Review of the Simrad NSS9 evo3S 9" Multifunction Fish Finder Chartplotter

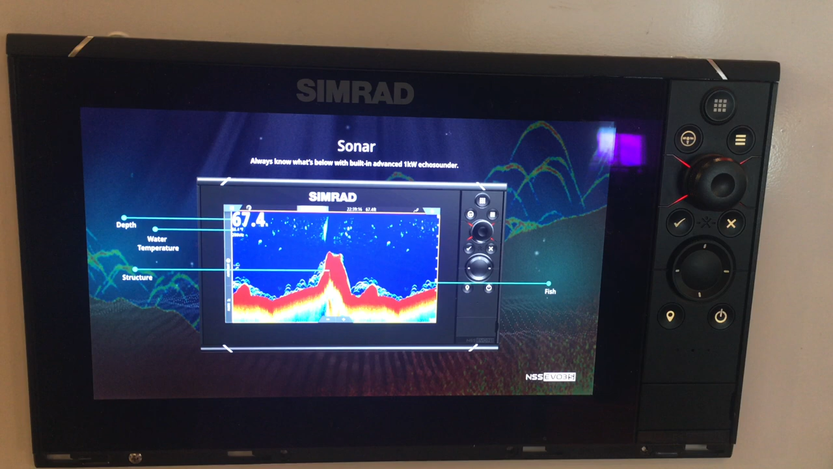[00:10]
simrad n ss9 evo 3s 9-inch multi-function fish finder chart plotter you name it